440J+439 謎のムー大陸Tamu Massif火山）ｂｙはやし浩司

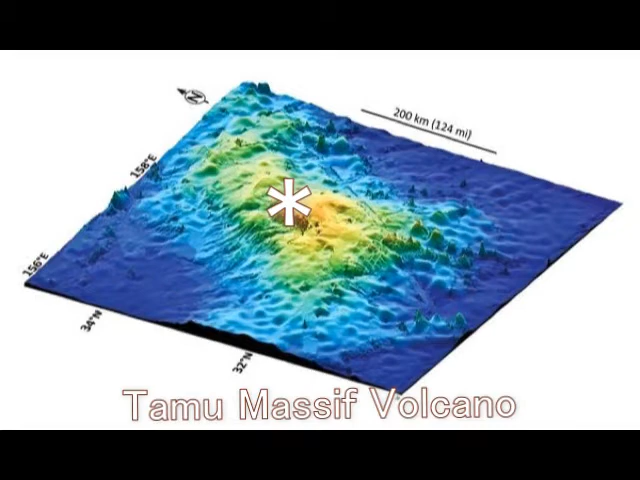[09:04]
ここの点なんですね。ですから、緯度は33度ですね。経度は158度でしたかね。イースタートを取りました。
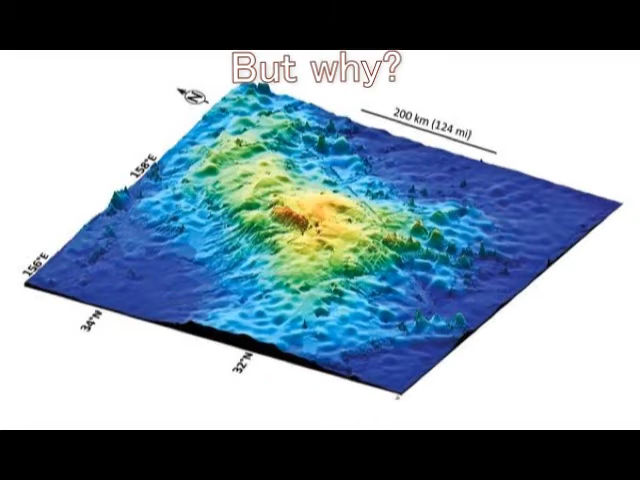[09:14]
この中心点、この赤いところが一番高いところだと思います。なぜこの火山なのかということなんですよね。